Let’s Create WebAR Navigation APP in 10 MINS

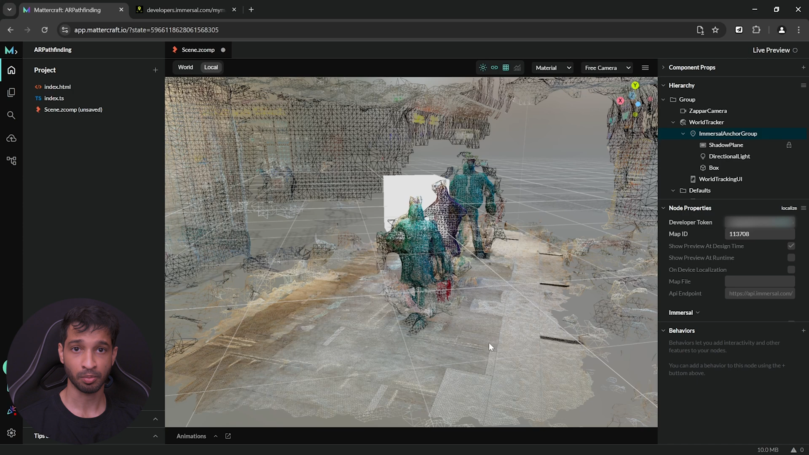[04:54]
Since I was trying to map a part of a mall with a lot of people around, I had to do it quickly but make sure to map your environment perfectly.
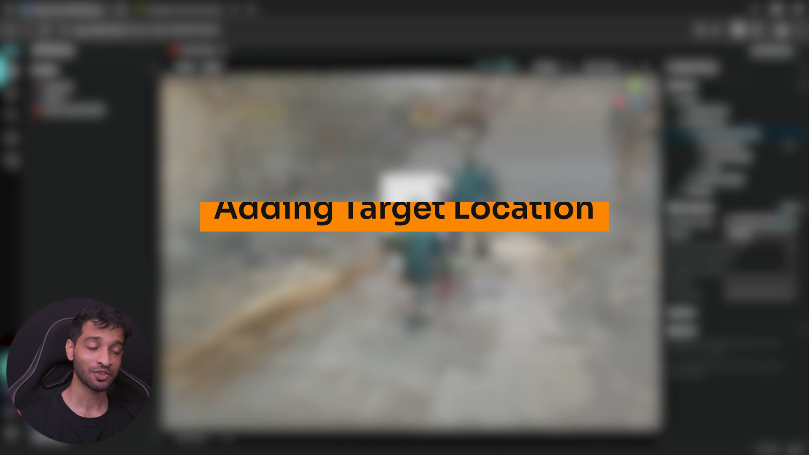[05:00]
Alright, now the next step is to add the target locations. For this, you can import any 3D model or use the primitives like a cube and hide it. Now, if you choose to import any 3D model, then remember that GLB is the only supported file format.
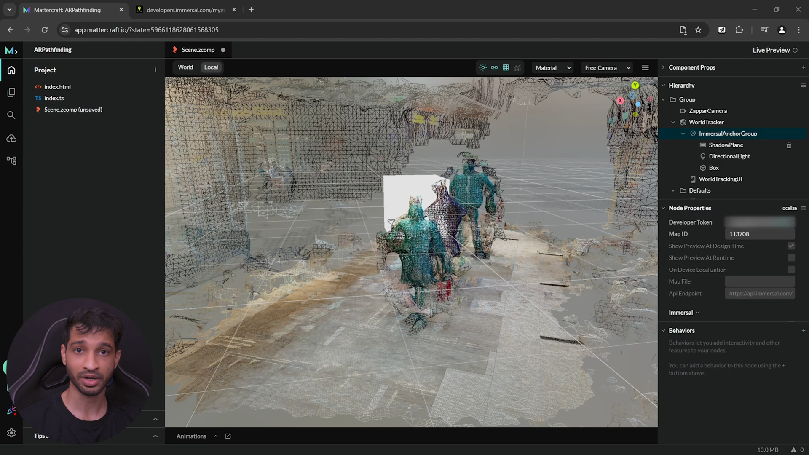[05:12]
For now, I'll be making use of the 3D primitive like cube and hiding it. Now, since we have one cube here already, I'm going to place one over here and rename this as target location 1. Then, I can duplicate this. Select the target location 2 and place it somewhere else, probably somewhere over here.